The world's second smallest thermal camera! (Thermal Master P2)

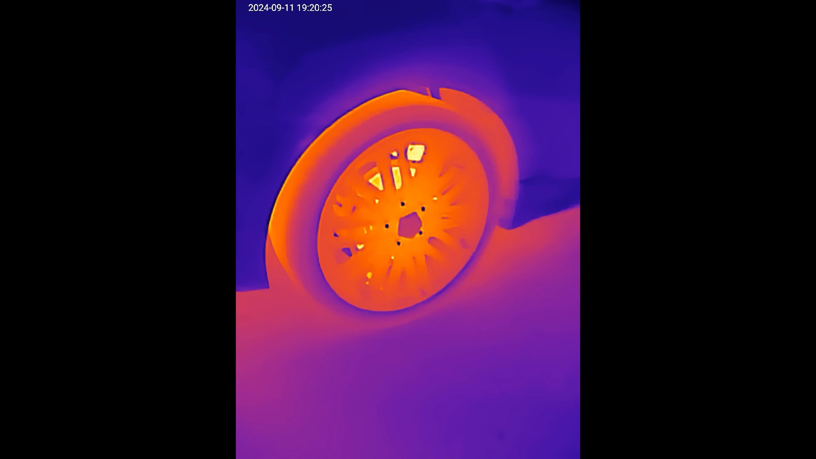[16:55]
oh
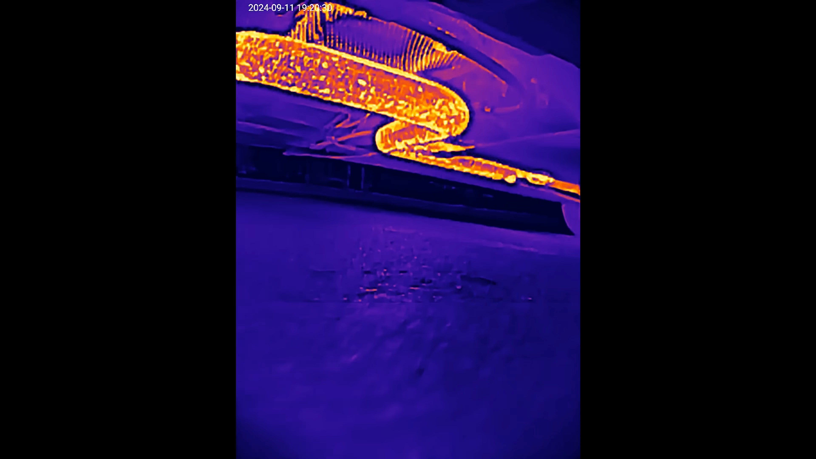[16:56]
my gosh that's super cool that's under my car
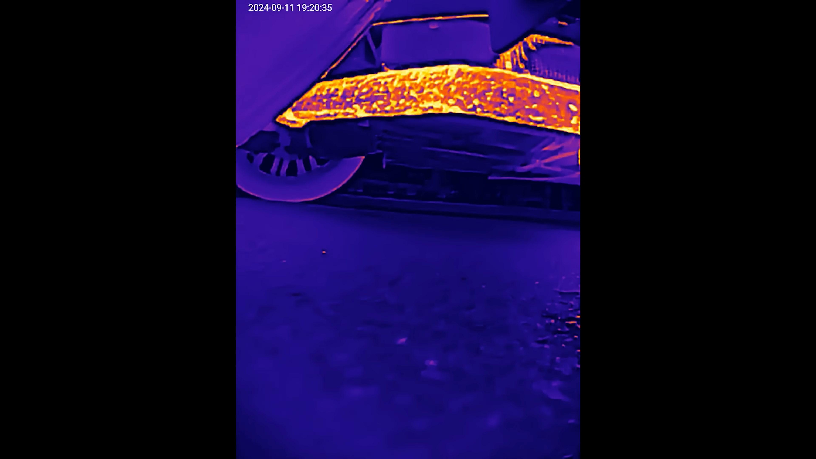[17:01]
oh look at that let's go to the front